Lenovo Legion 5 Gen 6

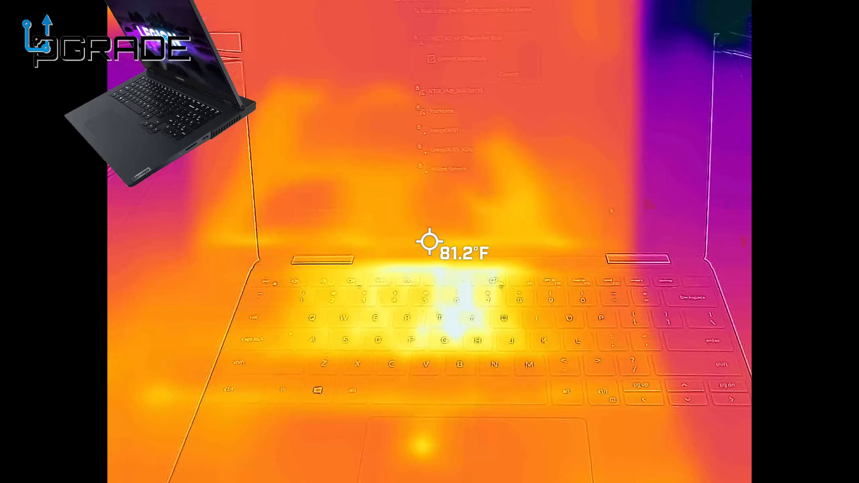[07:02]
On screen: spot 81.2°F
some of the games on this machine particular machine not that much heat is um it's it's it's coming out of it it's actually pretty good if you guys could see
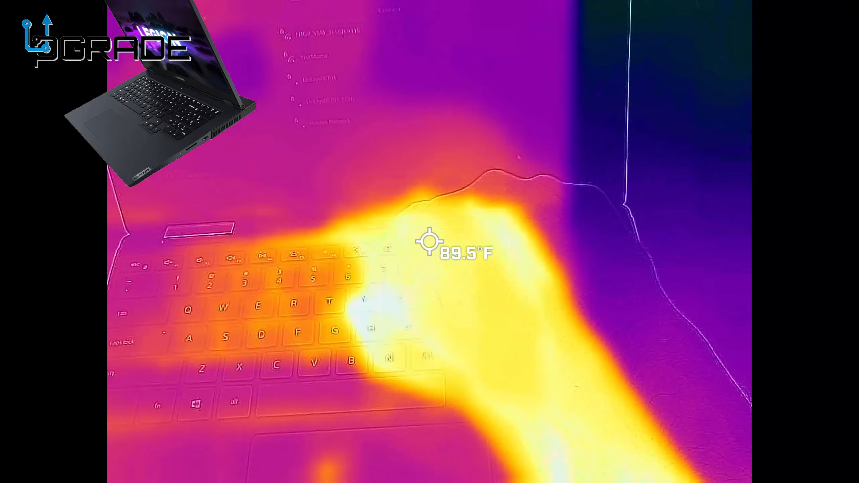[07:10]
On screen: spot 89.5°F
it it's holding retaining very good uh it's not that hot as it is you can see a little burning spot right here but overall it's holding itself and i'm looking at the xps 13 is really simple i'm gonna turn it around so you guys can see a little bit in back of it where the heat's coming from um it's actually not even exhausting from the back
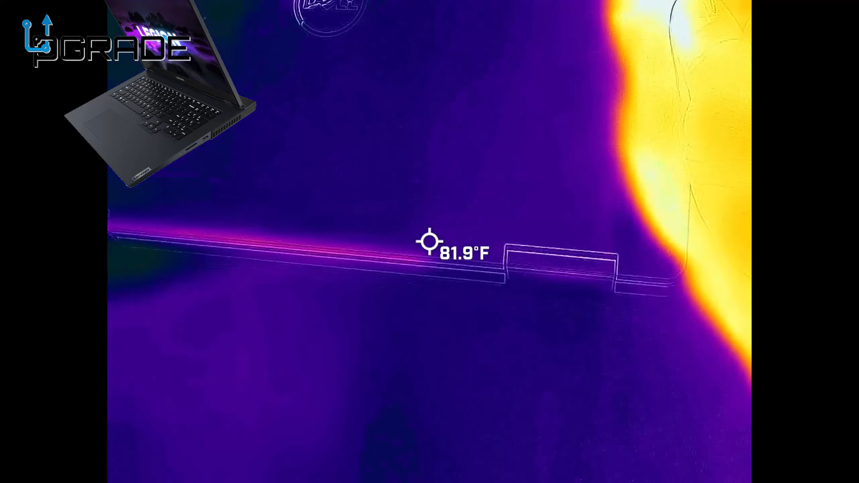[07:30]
On screen: spot 81.9°F
that much it's all coming off from the front and um the vents if you guys can see there is no vents that much in here uh it does get a little hot right here
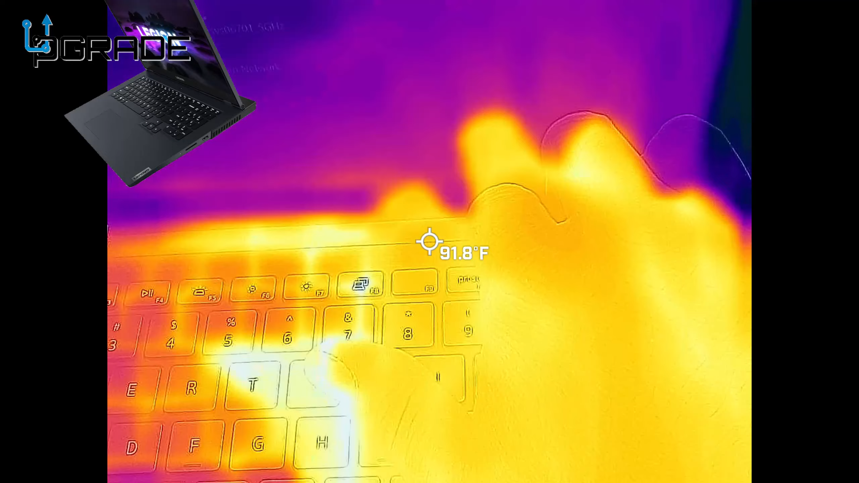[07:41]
On screen: spot 91.8°F
it's a little warm but the vents are actually in between the monitor itself so that's not bad um i like it that it's running really simple really quiet
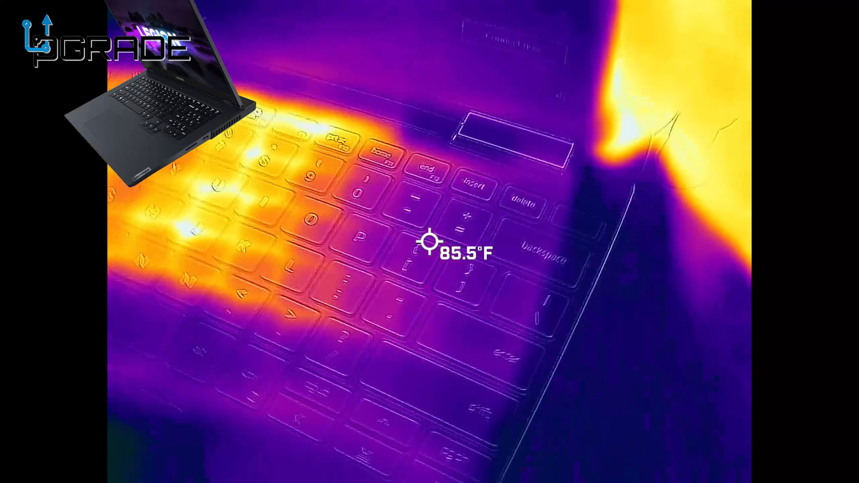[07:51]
On screen: spot 85.5°F
i can't even hear the machine itself um the vents on the side let me turn it
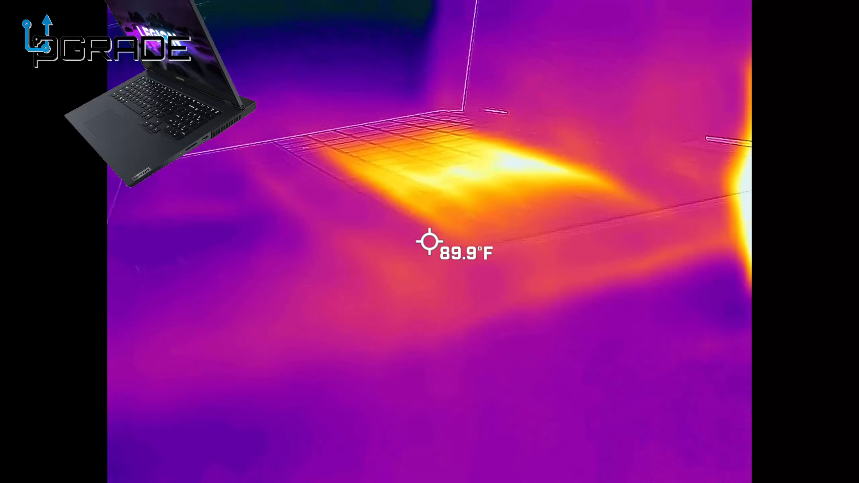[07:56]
On screen: spot 89.9°F
so you guys can see the bottom of it this is where all the heat evaporates from right there in the back
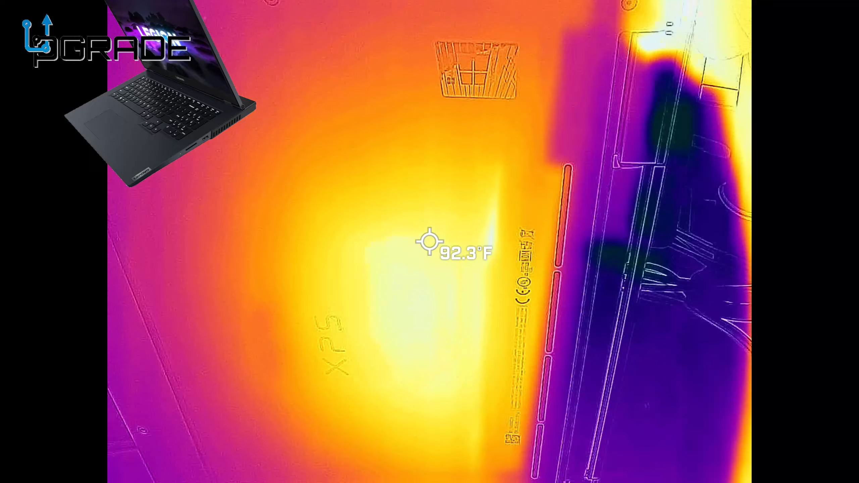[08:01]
On screen: spot 92.3°F
um that's the hottest spot that you have but overall it's maintaining itself really quiet really um it's retaining the heat really well it's
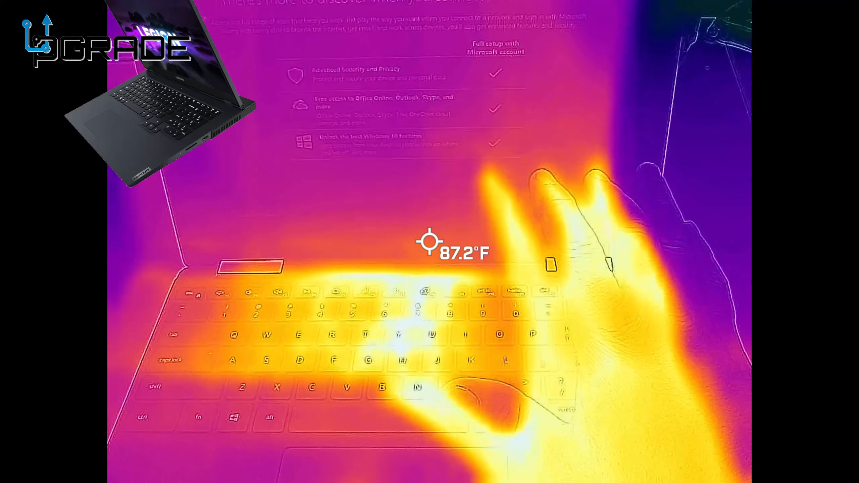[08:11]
On screen: spot 87.2°F
spreading it around um it doesn't get hot it's it looks like it's hot but that's an internal stuff it's not even hot at all so